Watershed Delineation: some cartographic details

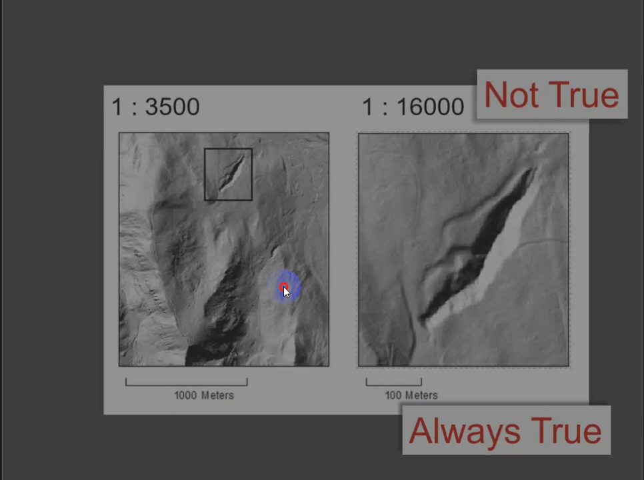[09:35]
And if I were to project it on a screen, it's not true any longer. If you were looking at it in a big desktop monitor, it's not true any longer. So the proportion between them is probably going to be the same, but I would argue that this is always going to be a more effective way of showing that change. You know, making the comparison mathematically between these two numbers is no easier than making this comparison.
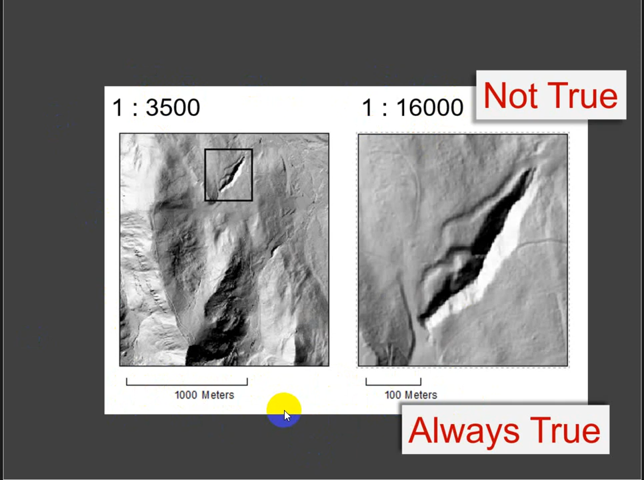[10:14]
And no matter what size I see this at, it's always going to be true because the scale scales with the changing size of the map, if that makes sense. Okay, so that's my two cents on representative fractions. They're really old-fashioned. They only work if you print the map at the size it was set up at in ArcPro or ArcMap. Okay, slope.